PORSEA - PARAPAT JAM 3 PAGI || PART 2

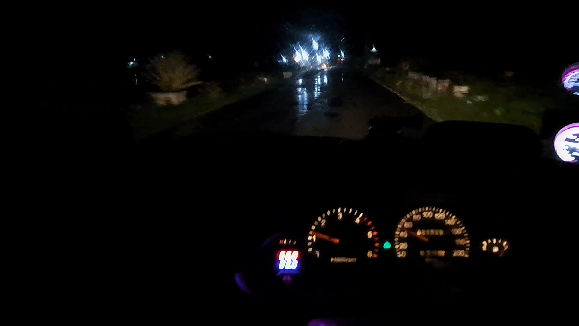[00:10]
Pagi ini sekitar jam 3 kita OTW Medan. Untuk kilometer ini sudah berjalan sekitar 40-an kilometer. Jarum bahan bakar masih full. Ini jarak yang kita tempuh kurang lebih sekitar 200-an kilo ya.
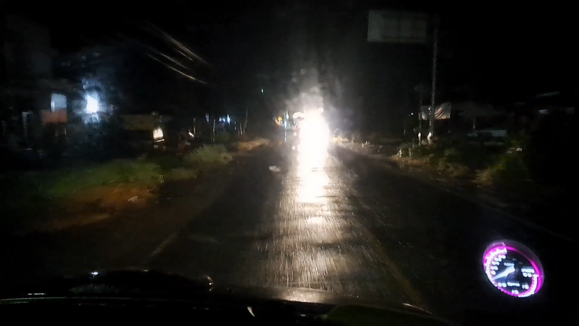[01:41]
Wipernya berisik, sepertinya karetnya udah waktunya ganti.
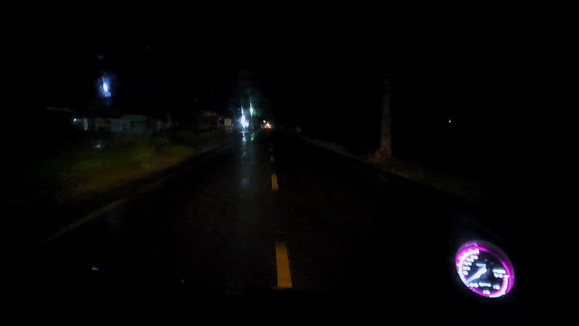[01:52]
Dan belum bisa ganti. Ini gak ini cuti apa EDV? Harus hari ini ya? Enggak. Lampu kita ini kalau hujan gelap, kalau malam hujan gitu gelap,
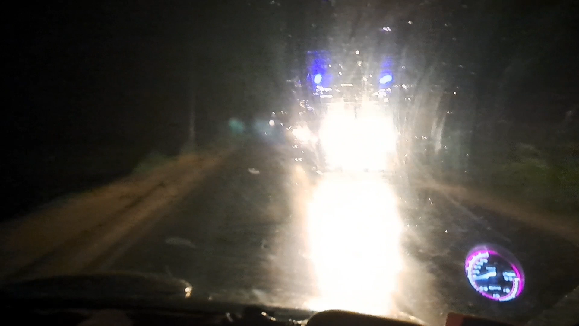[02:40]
Kondisi lalu lintas Sumatera di pagi hari sangat sepi. Iya, saudara, kayak kudune terah nambah lampu tuh ya. Ya kerja lumayan lah, eh?
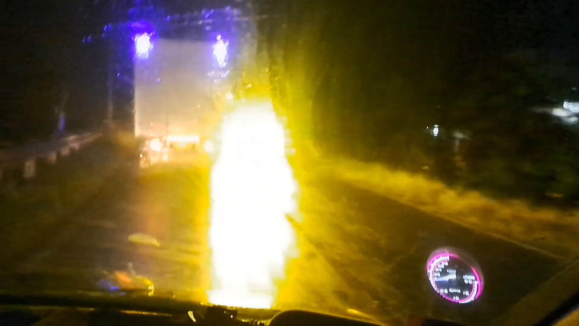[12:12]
Mendekati Parapat ini lumayan ada peningkatan kendaraan.
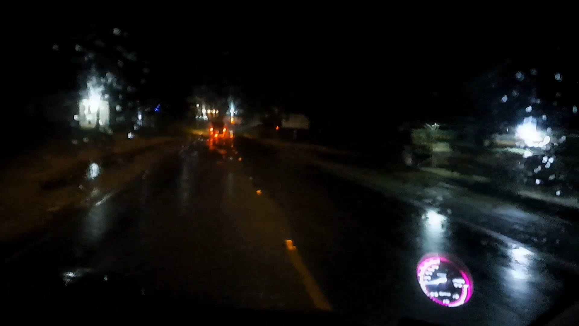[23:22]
Cuaca hujan ini sebaiknya pasang tambah lampu lagi supaya jalanannya bisa terlihat jelas ya. Ini lampu kita ini masih standar dan menurut saya pribadi kurang terang ya, apalagi pas hujan seperti ini belum kabut loh ya.